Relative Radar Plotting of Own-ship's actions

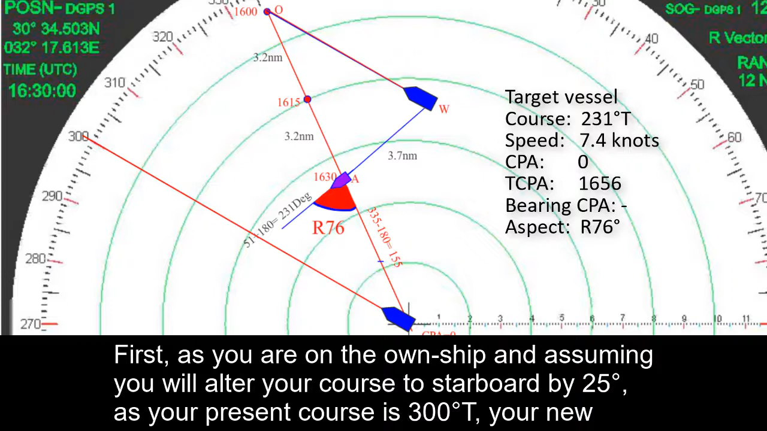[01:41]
as your present course is 300 degree true your new course will be three to five degree true now your own ship at the center of the spring
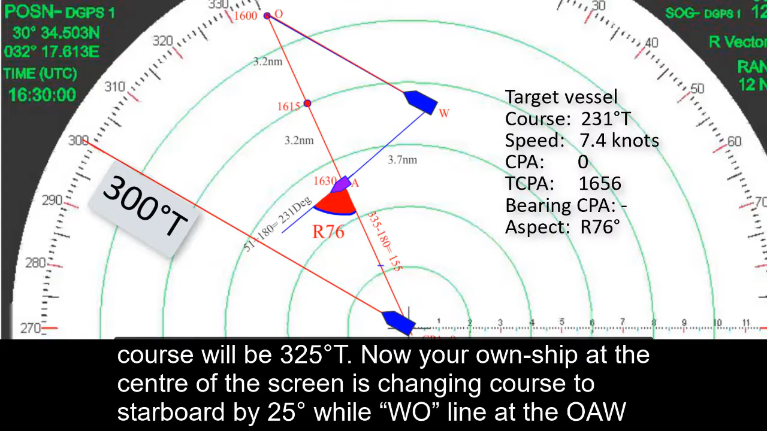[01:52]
is changing course to starboard by 25 degree while w o lie at the o e w triangle is also changing course with the same amount of degree
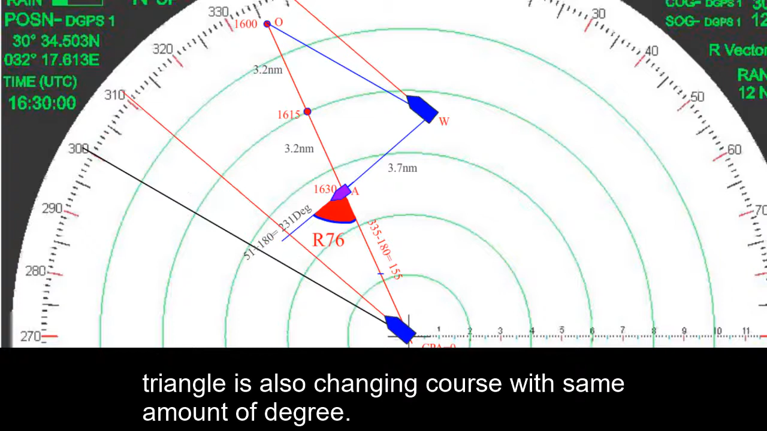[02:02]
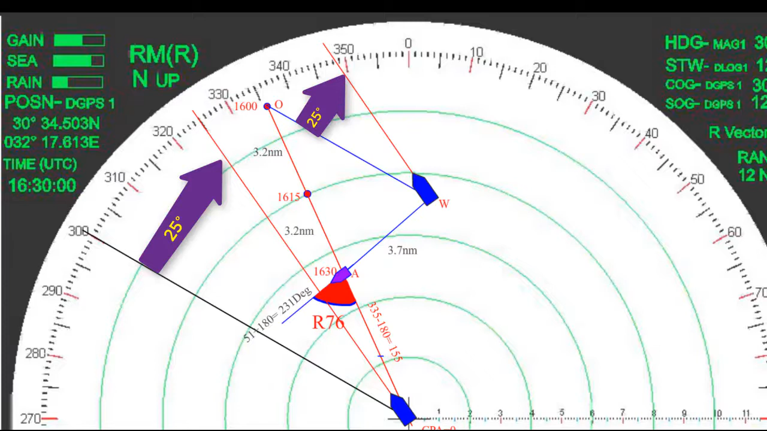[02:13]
the point o at 1600 time mark is no
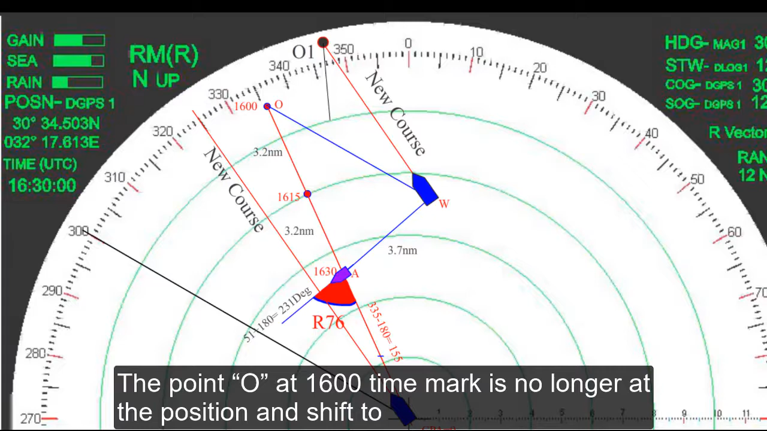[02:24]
longer at the position and shift to o one as a new point on the new course of ocean then o one a and extended
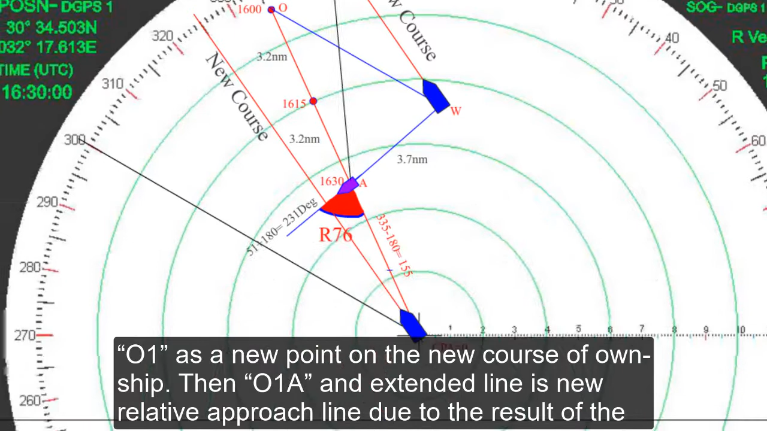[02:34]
lie is new relative approach line due to the result of all ships actions of changing course
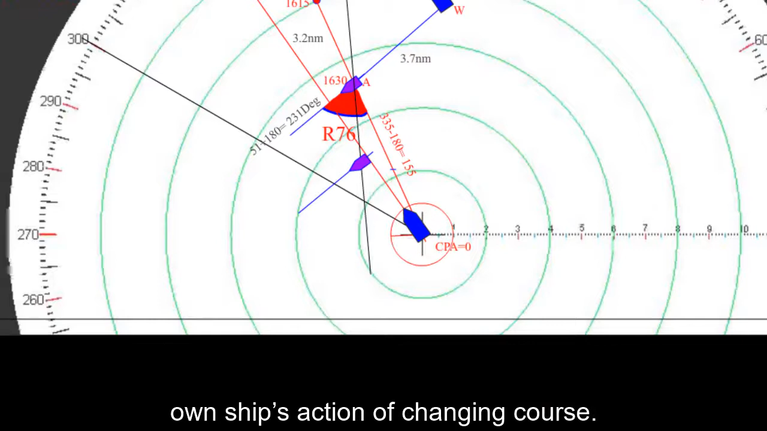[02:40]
new cpa will be 1.7 nautic mi and the target versa will pass on the port side of the ocean
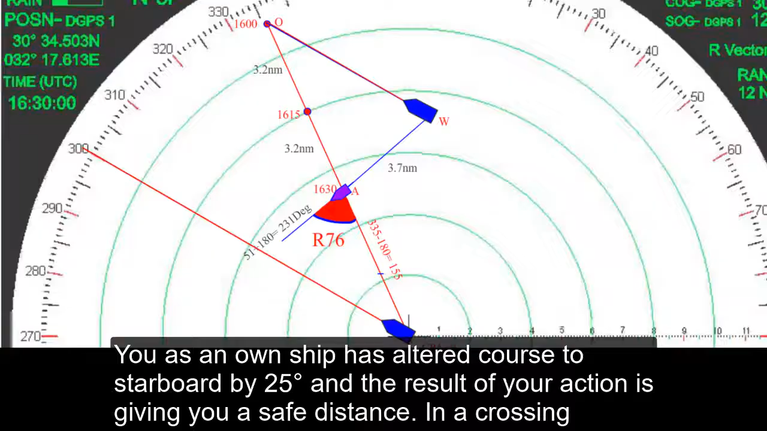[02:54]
you as an own ship has order goes to starboard by 25 degree
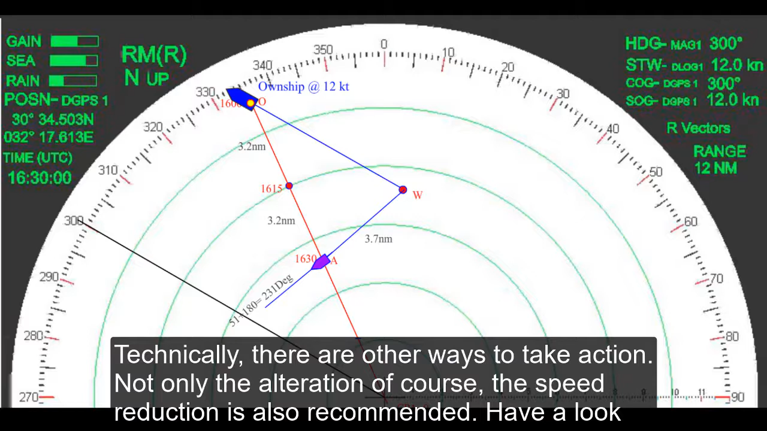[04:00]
have a look how an own ship alterations of speed will affect on the result when you look at the original
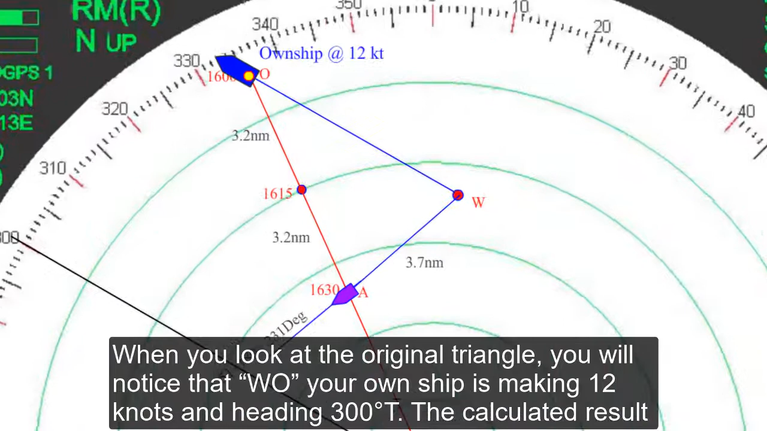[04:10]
triangle you will notice that w o your own ship is making 12 knots and heading 300 degree true
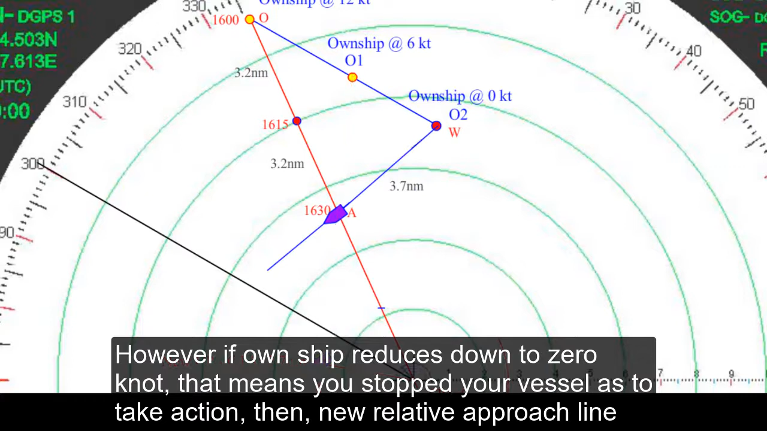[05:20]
however if own ship reduced down to zero knot that means you stop your vessel has to take action then new relative approach like o2a
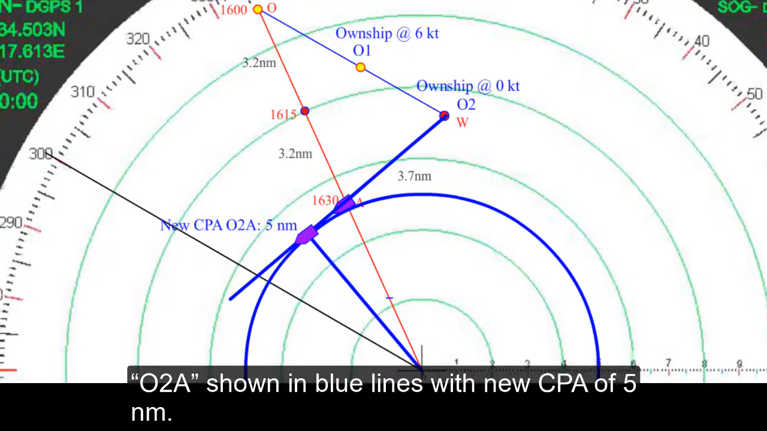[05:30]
shows in blue lines with new cpa of five nauticami now you can say the most speed reduction you have made the better cpa can be achieved
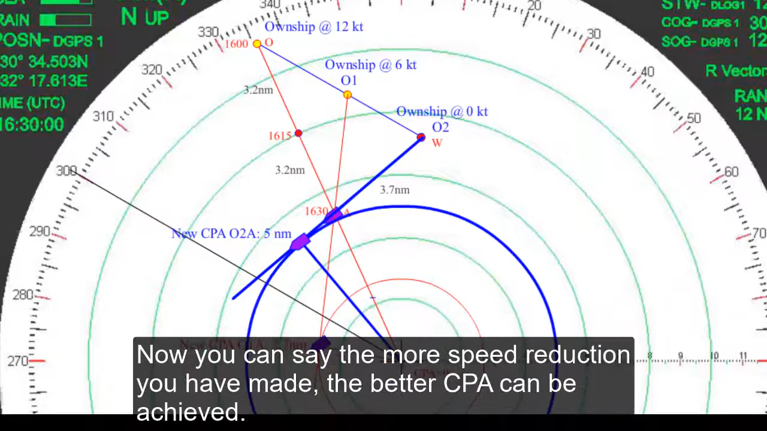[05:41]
in practice speed reduction can be done only in gradual process in
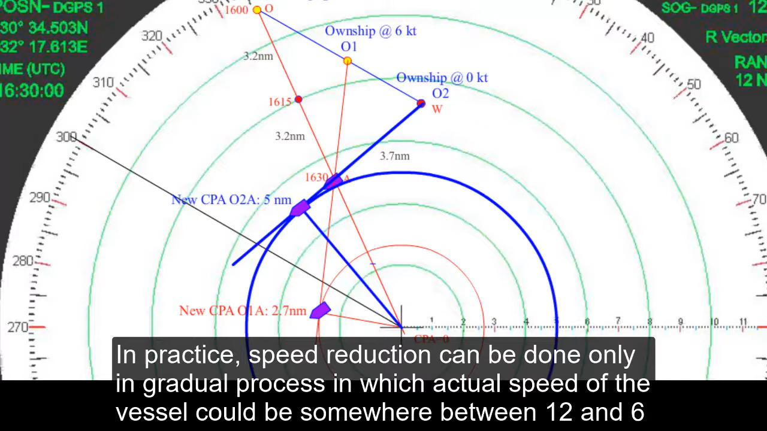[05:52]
which accurate speed of the vessel could be somewhere between 12 and 6 knots in the first minutes of taking action